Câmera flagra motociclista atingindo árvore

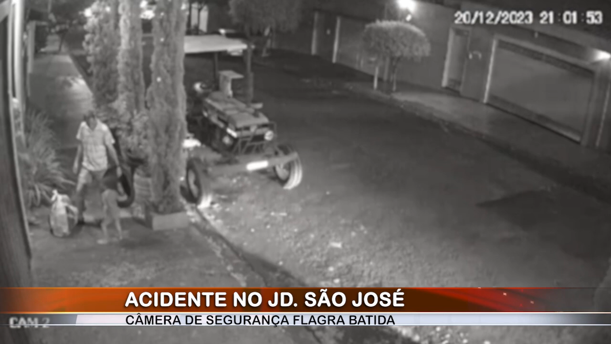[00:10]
Quando, de repente, uma moto atinge o que parece ser um trenzinho que está estacionado. Por pouco, o idoso, a criança e um homem não são atropelados. O motociclista, que faz entregas, parece ter fermentos leves e levanta a moto. Os vizinhos vão aparecendo aos poucos para prestar socorro. Mas a vítima parece estar bem. O acidente foi aqui na rua Antônio Borim, no bairro São José. A polícia militar foi chamada.